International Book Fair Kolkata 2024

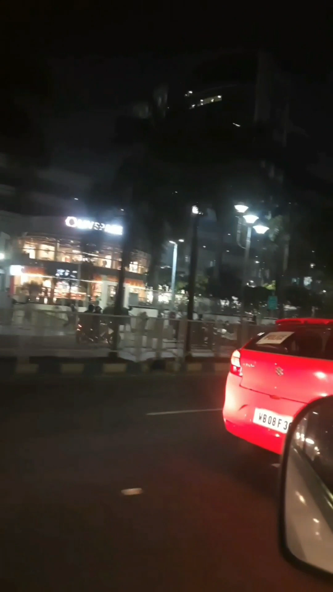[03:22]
এখানে কিন্তু স্মার্ট বাজার আমাদের বাড়ির এই পারে রয়েছে, ওইদিকে এটা হচ্ছে IBM বিল্ডিং, এখানে KFC-র একটা বড় রেস্টুরেন্ট রয়েছে, ডমিনোসের রয়েছে, যা মানে আমি ফাইভ স্টার ছাড়াও এগুলো পাচ্ছি।